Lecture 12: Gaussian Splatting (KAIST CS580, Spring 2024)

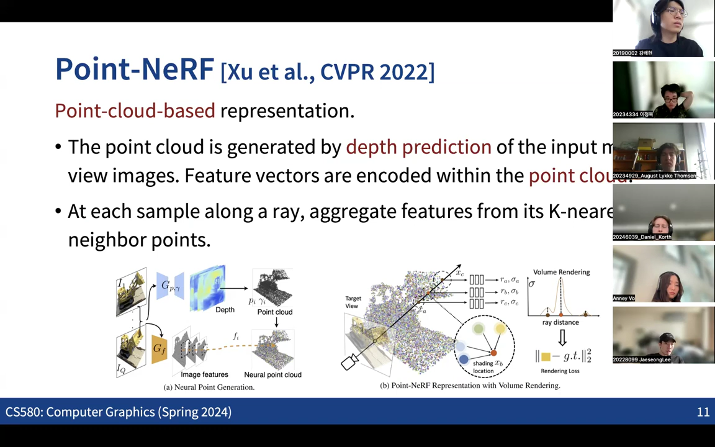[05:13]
shifting the ray and basically checking some kind of the nearest the kind of the points along the ray. So this is kind of also some sort of the base work that we are also going to discuss in the Gaussian and the splitting. And also there are some kind of previous work which is also using the mesh as kind of the some
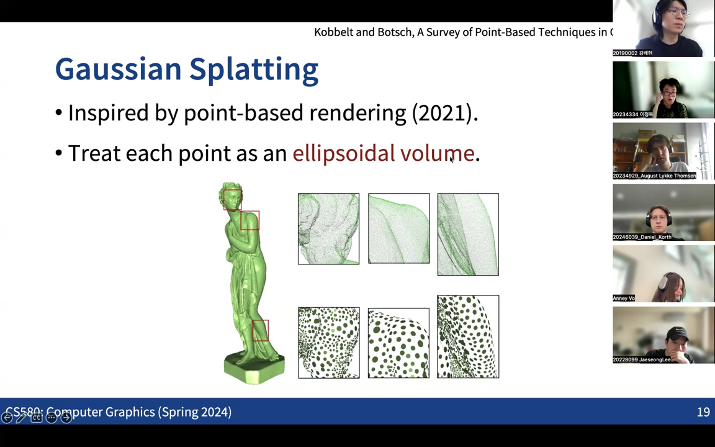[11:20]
And at that time, like more than 20 years ago, like people actually started looking into some kind of the ideas about the point-based graphics in some multiple reasons.
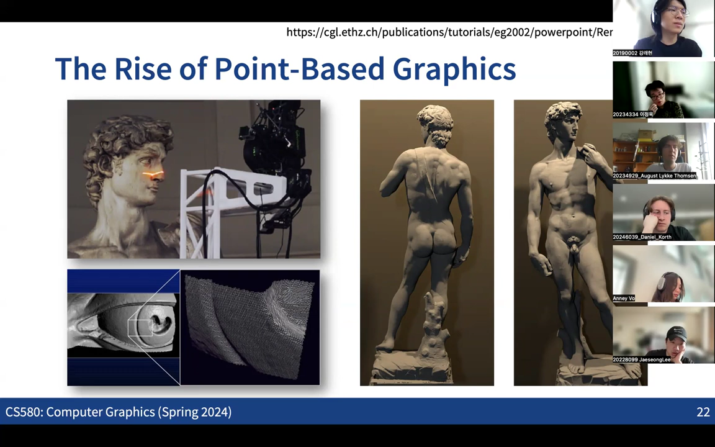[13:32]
So you could see that basically at that time, like people just made this kind of giant 3D scanner, which is really giving some very high accuracy. So it's really like capturing this like 5 meter the statue with the 0.25 millimeter accuracy. So which is really accurate, right? And capturing this kind of entire the statue with the 4 million the points. And then here the question in the graphics was basically, you know, how we can basically handle this kind of the very high resolution the point cloud. So if we also start to convert this into the mesh, then it will take lots of the computation time. So the question is like, why don't you just directly render this kind of point cloud? So that was like the case, like stimulating the idea of the point-based graphics.
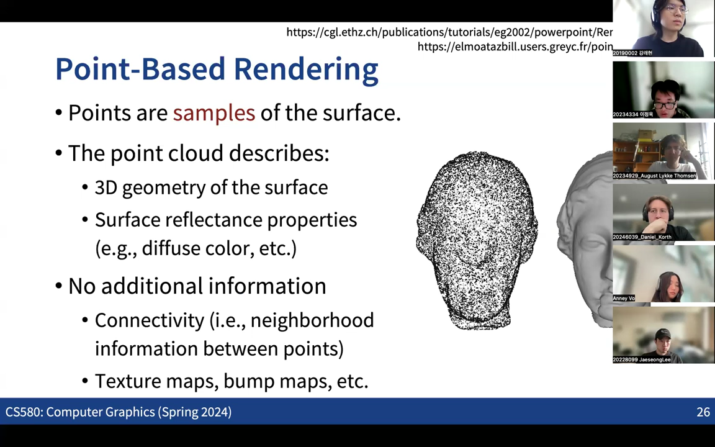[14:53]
So there is no kind of the connectivity information. And also there's basically no texture map or any bump and beam maps or any kind of the surface information. So, and these kind of the points are basically called as kind of the surface element or subfield or basically, you know, surface split as well.